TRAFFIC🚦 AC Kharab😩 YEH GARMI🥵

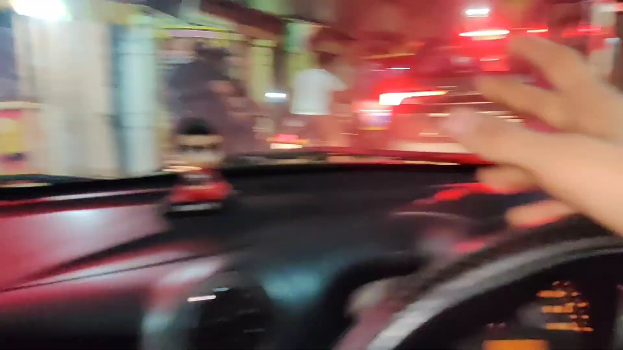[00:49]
दो तीन फूल जाम कोई होटे ने नेक्स लेवल जाम सब्सक्राइब